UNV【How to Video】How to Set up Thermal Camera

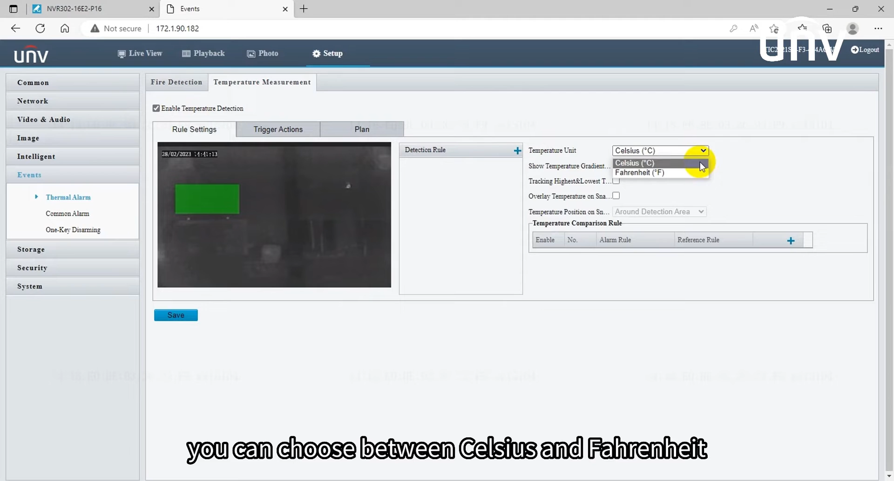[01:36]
Fahrenheit when enabled the show temperature gradient bar the
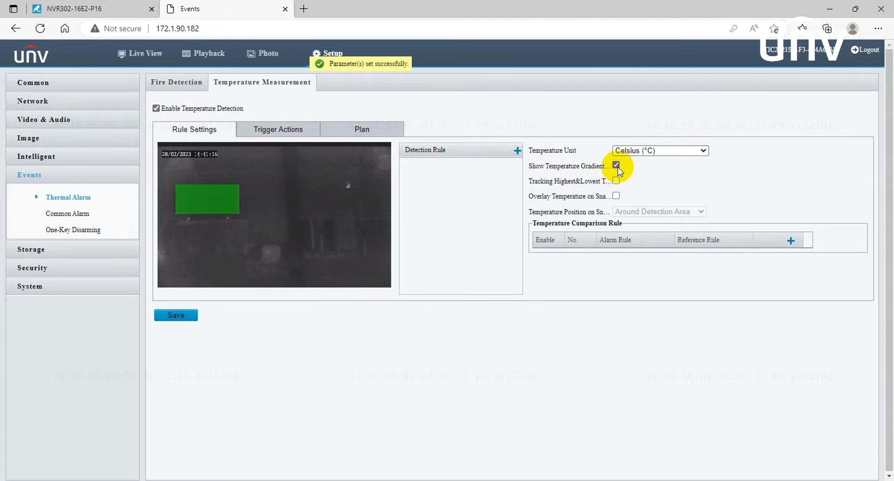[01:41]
highest and lowest temperatures will be displayed in lines the tracking highest and lowest temperature is used for showing the pixel with the highest and the lowest temperature
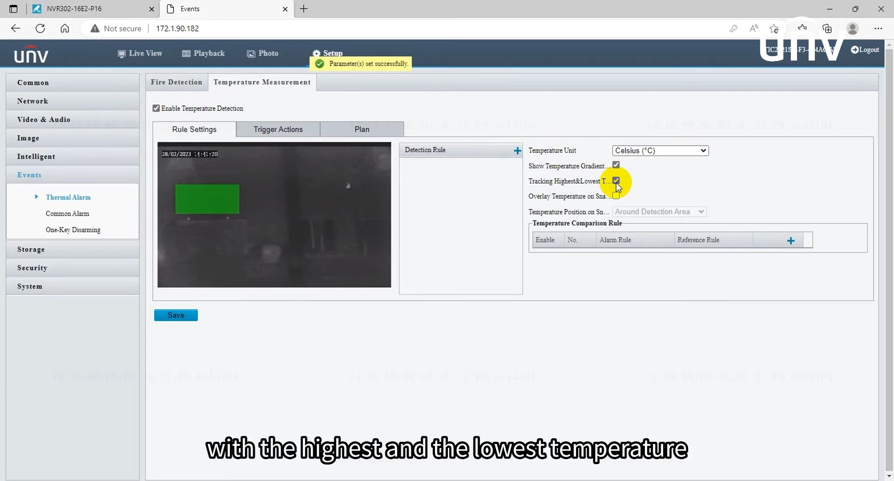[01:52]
the overlay temperature on snapshot function will enable or disable temperature information overlay on video images then let's draw the detection rules
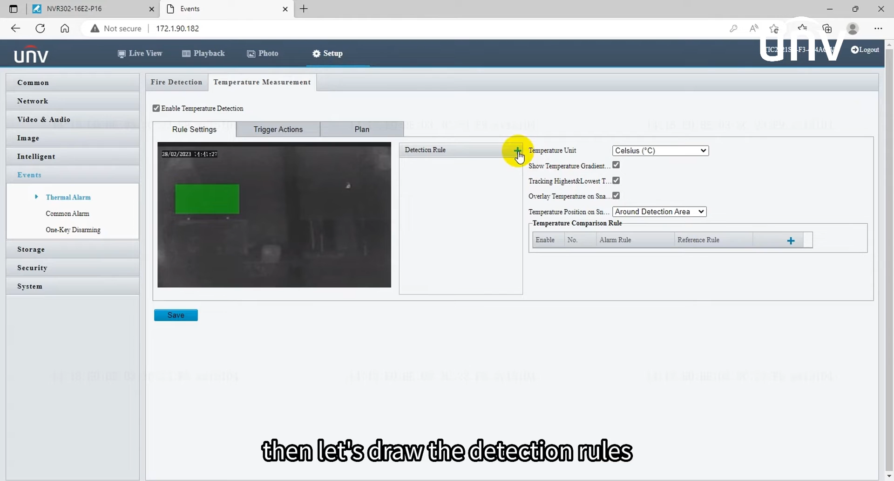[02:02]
there are up to 12 detections rules can be configured
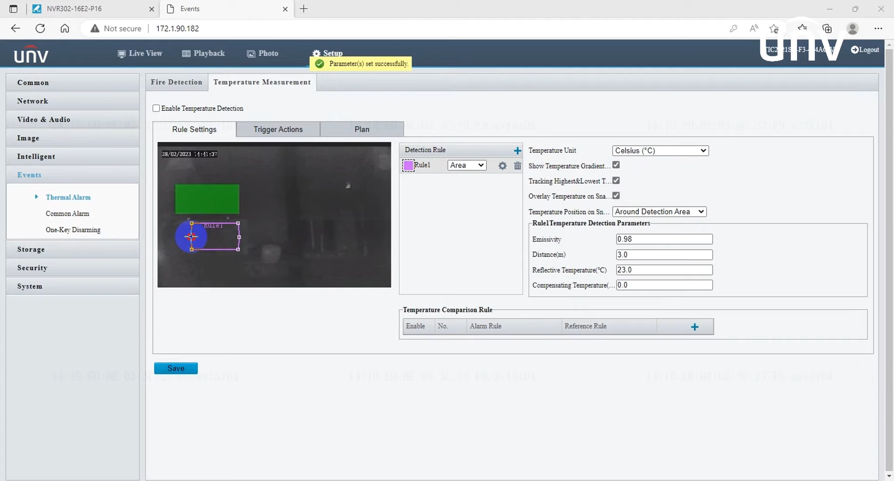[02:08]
the measured temperatures would be compared with the set threshold value and
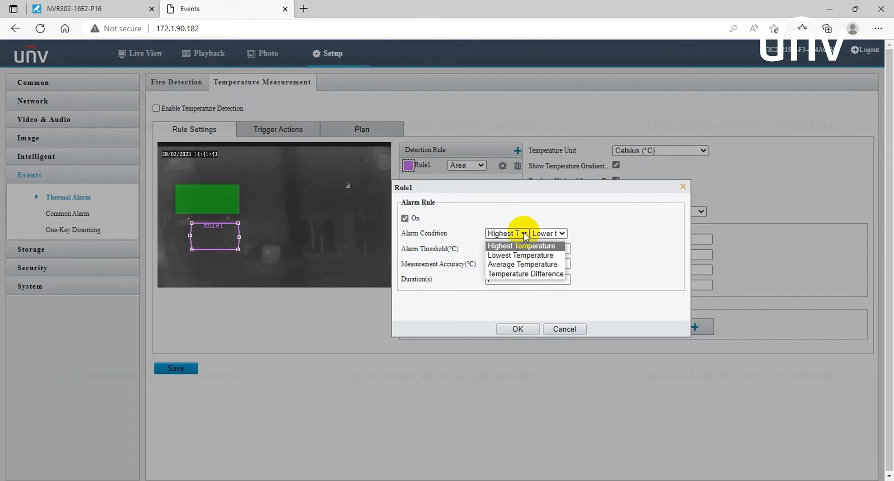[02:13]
we can manually change the threshold from minus 20 degrees Celsius to 150
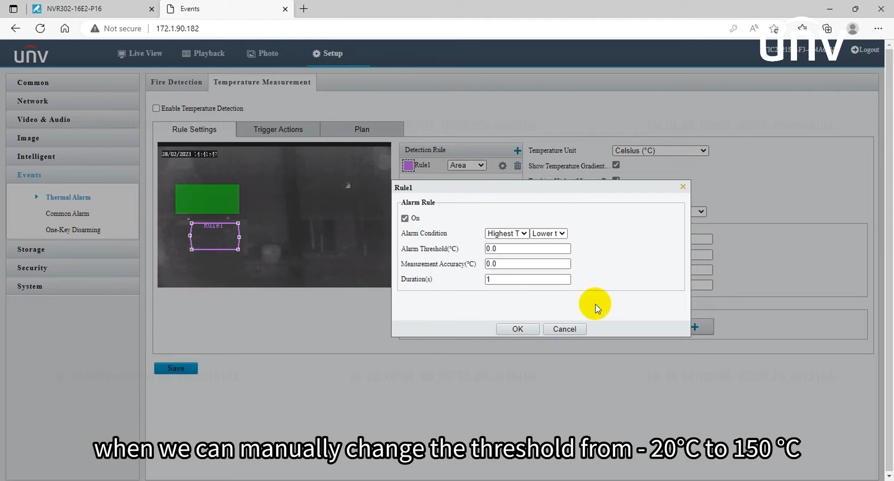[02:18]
degrees Celsius if there's a deviation we can use the measurement accuracy to
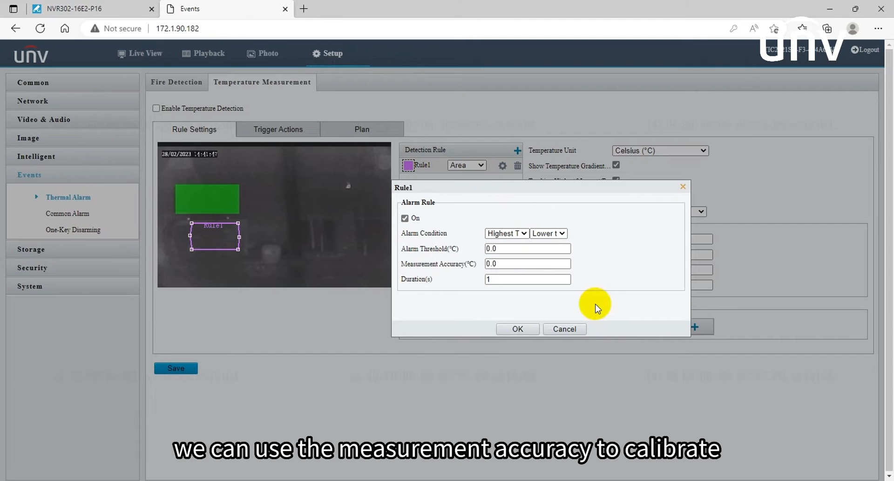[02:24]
calibrate duration here means the duration of the temperature or the change of
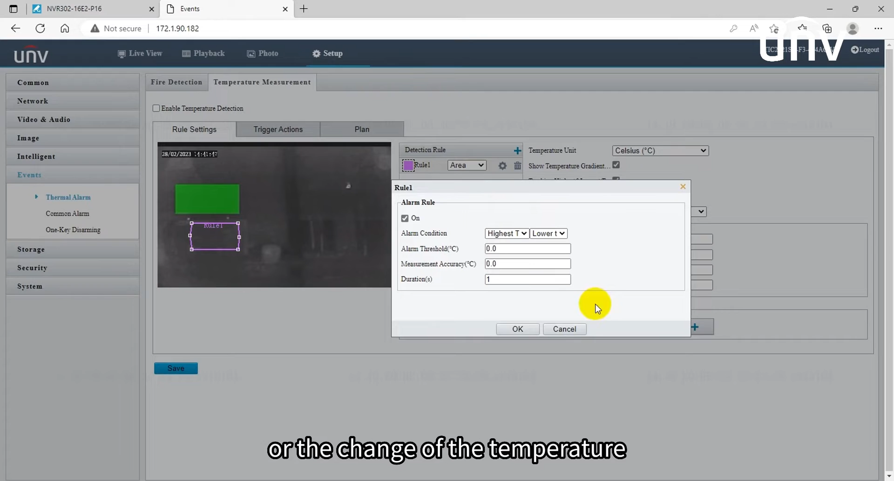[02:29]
the temperature after setting up two rules we can use the